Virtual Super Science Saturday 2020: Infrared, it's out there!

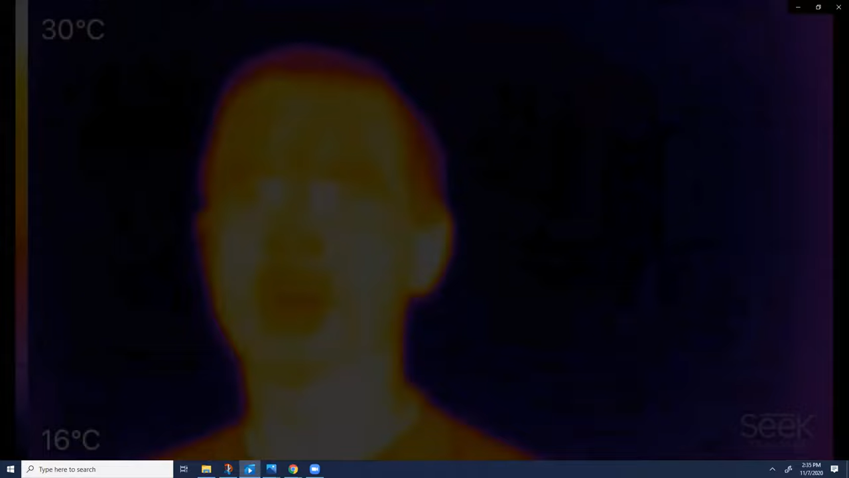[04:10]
On screen: scale top 30°C, scale bottom 16°C
Okay, now you should be looking through the infrared camera. And the way it works is it measures the infrared radiation and from that it can tell how hot things are. And then it shows you how hot things are as different colors. So the hottest things in the picture are yellow and those are probably like my eyes. And the coolest thing in the picture, which might be the wall behind me, are blues. And on the left is a bar showing you what yellow and blue mean in terms of degrees Celsius.
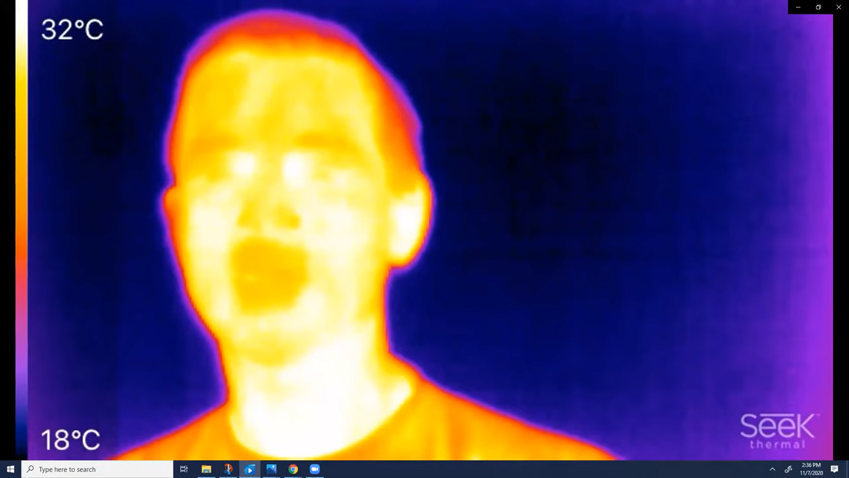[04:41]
On screen: scale top 32°C, scale bottom 18°C
And the scale just adjusts. If you point it at something hot, it'll shift the scale up. And if you point at something cool, it'll shift the scale down. So you'll see that happen. Now there's some surprising things that are transparent in infrared and some surprising things that aren't.
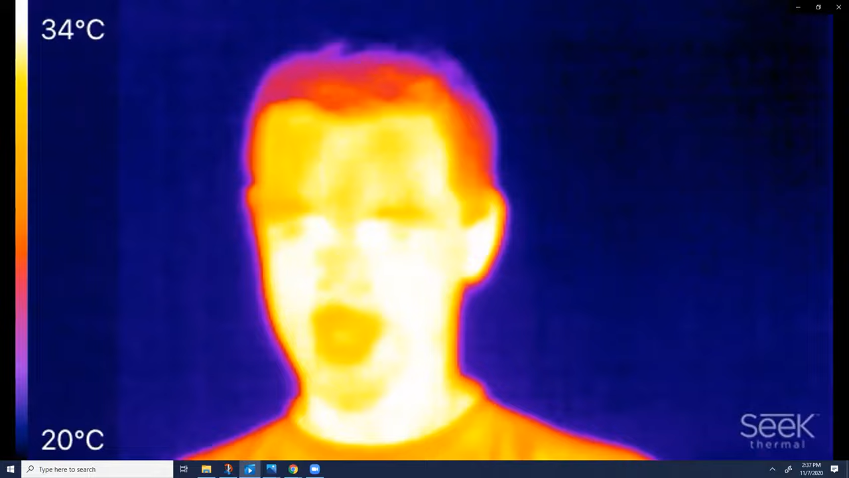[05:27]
On screen: scale top 34°C, scale bottom 20°C
And I'll prove that by climbing into it.
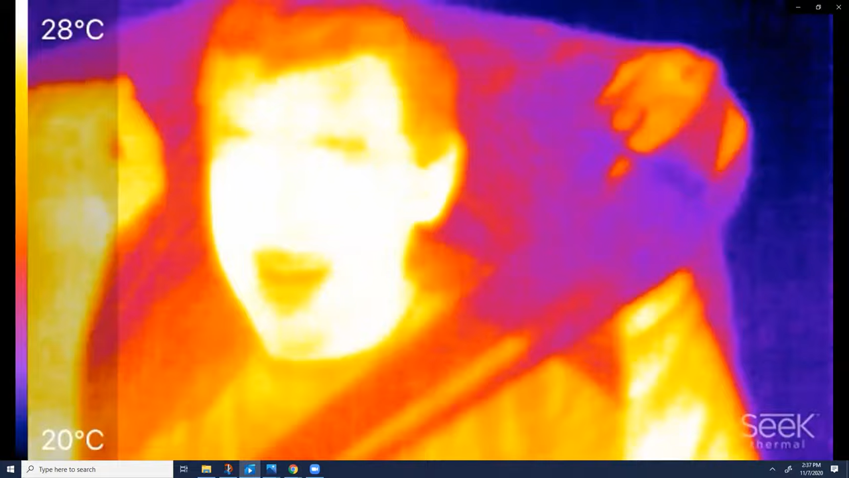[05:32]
On screen: scale top 28°C, scale bottom 20°C
It's actually transparent in the infrared. How many fingers am I holding up?
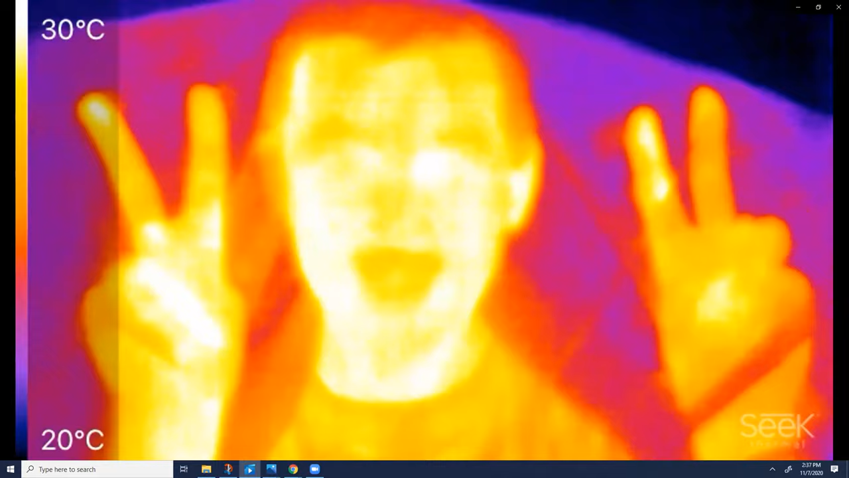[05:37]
On screen: scale top 30°C, scale bottom 20°C
Two on each hand, so four tootles. Thank you.
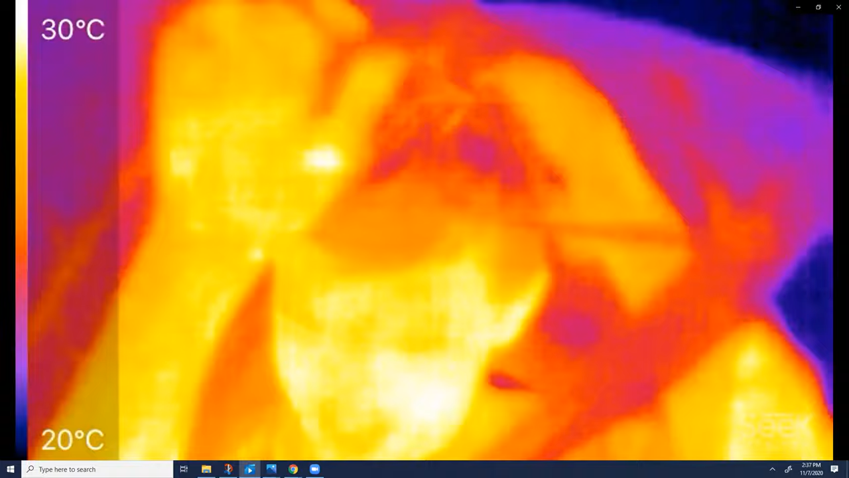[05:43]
On screen: scale top 30°C, scale bottom 20°C
Very good. And conversely, something like a pane of window glass, which we all know you can see through,
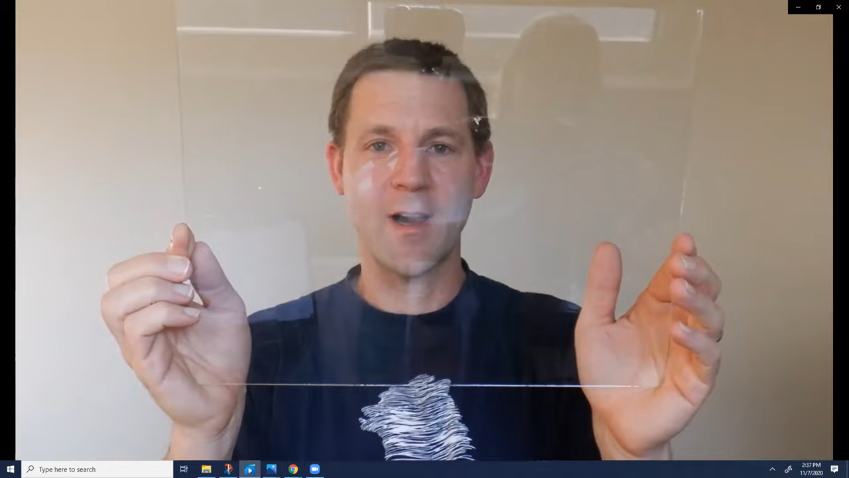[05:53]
is transparent in the visible, but it's completely opaque or not see through to the infrared.
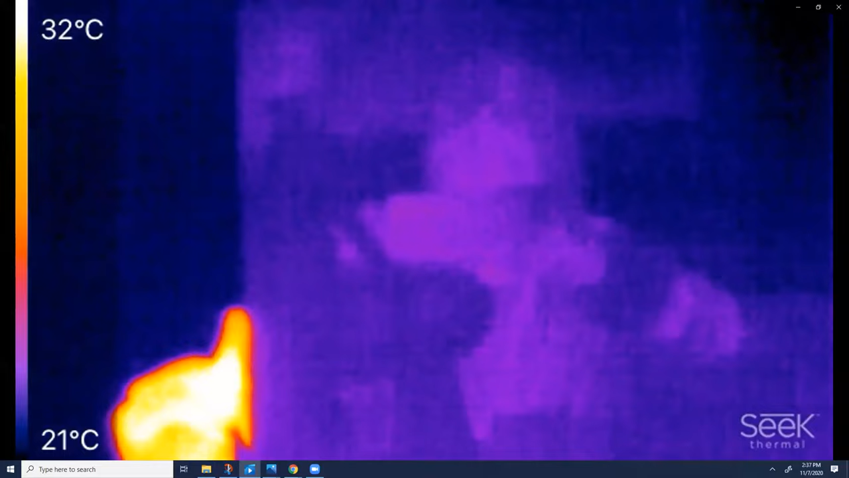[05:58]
On screen: scale top 32°C, scale bottom 21°C
And in fact, it actually reflects infrared. So you can probably see my camera person.
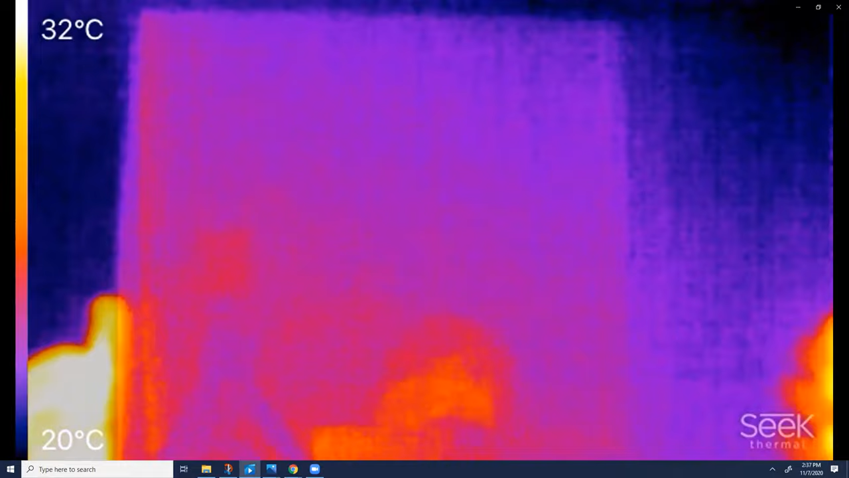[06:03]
On screen: scale top 32°C, scale bottom 20°C
Hello. Wave camera person. Hello. And that's because a lot of window glass actually has a coating on it to reflect infrared in order to keep the heat inside your house. Here's something fun you can try at home.
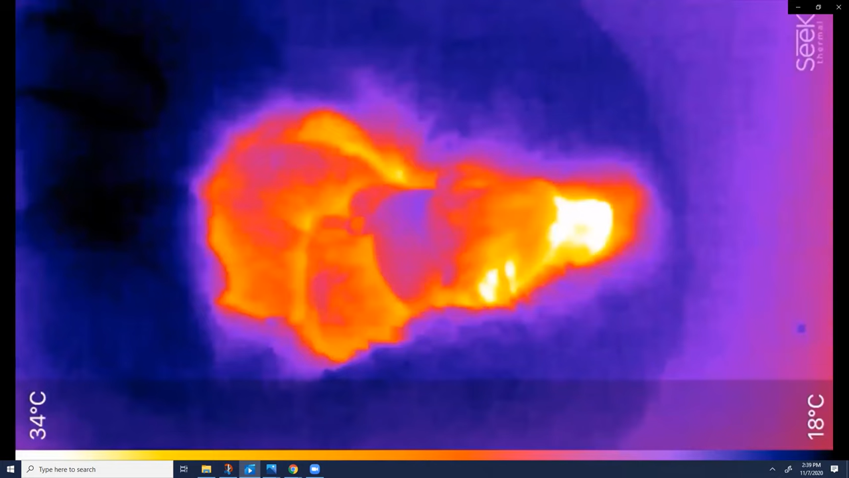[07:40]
On screen: scale top 34°C, scale bottom 18°C
What did we find here? I wonder what it is. It is a puppy dog whose nose is much warmer than the rest of his body,
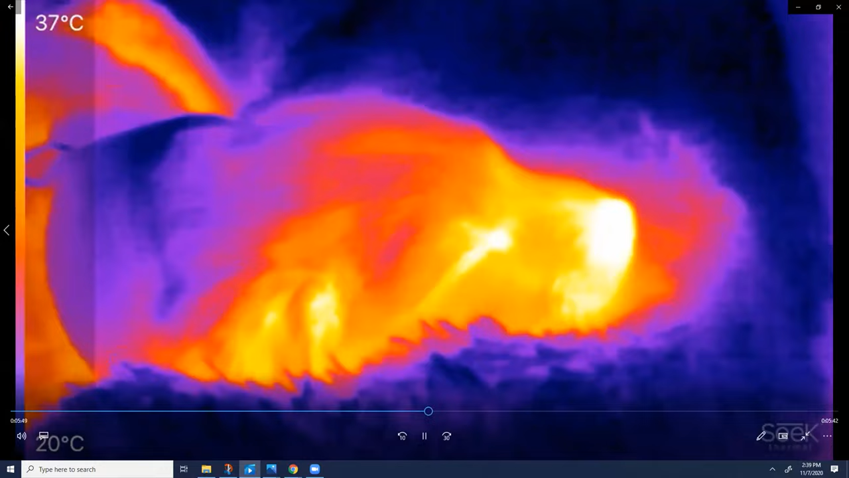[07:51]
On screen: scale top 37°C, scale bottom 20°C
and he's even made the bed warm where he was laying.
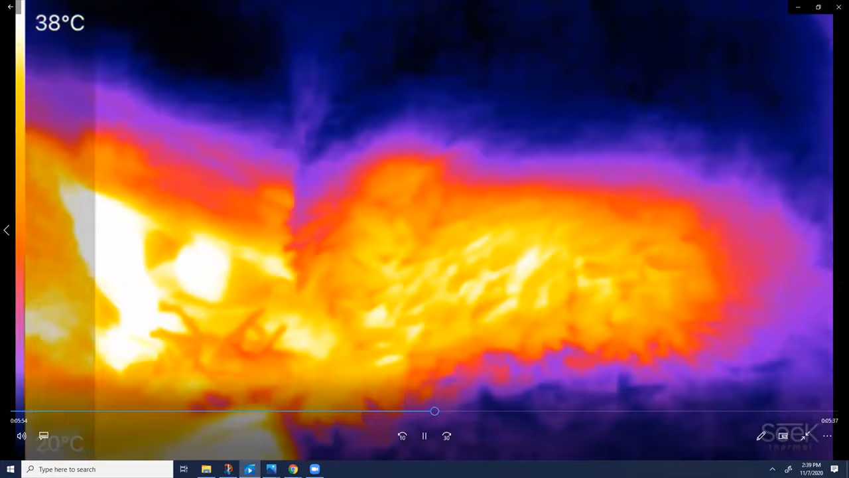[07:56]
Sorry to wake you up. Oh, I'm so cute.
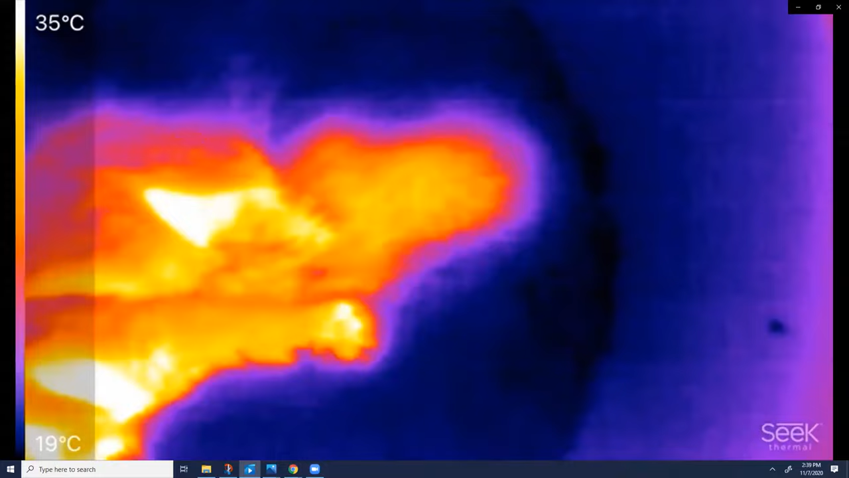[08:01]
On screen: scale top 35°C, scale bottom 19°C
What's this over here?
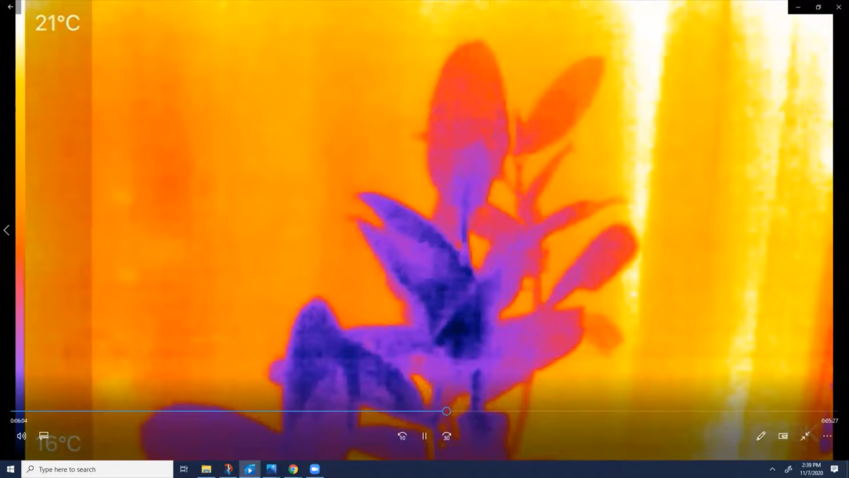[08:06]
Cool. The plant is actually cooler than the rest of the room,
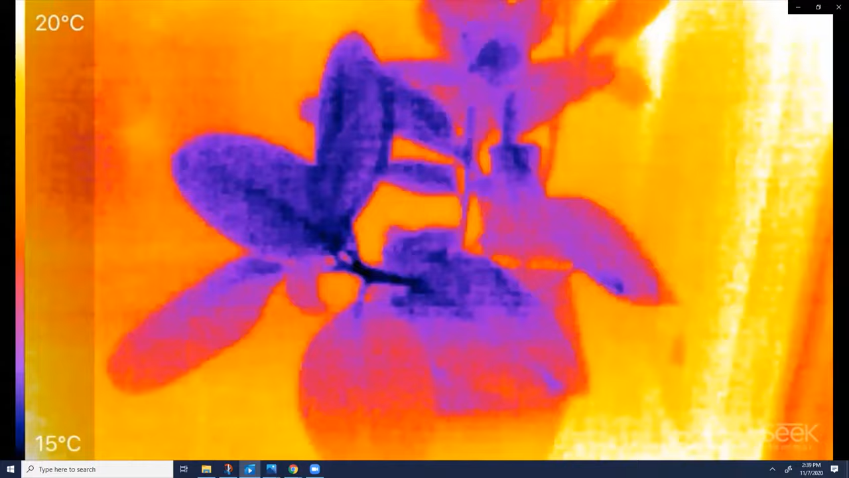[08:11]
On screen: scale top 20°C, scale bottom 15°C
and that's because it evaporates water off of its surfaces. What in the world is that?